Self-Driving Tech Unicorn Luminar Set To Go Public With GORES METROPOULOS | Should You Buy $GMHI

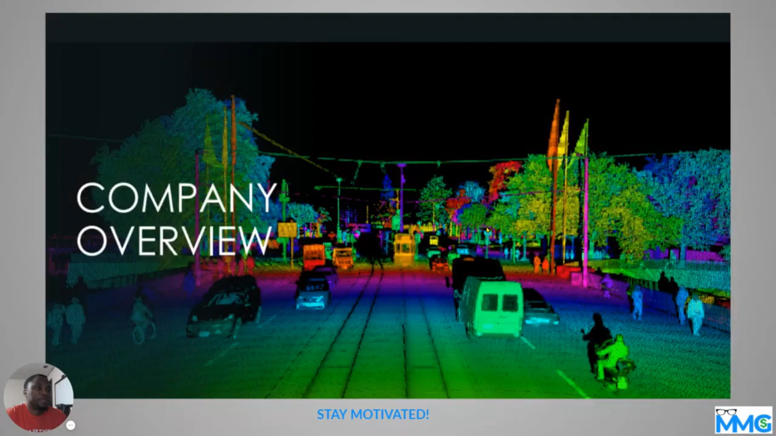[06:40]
the actual technology is able to identify those different objects and tell which one is moving which was stationary which one is a car which one is a person or motorcycle it's pretty smart i i love it so again this is kind of like their their foundation for growth i'm just telling you how things have actually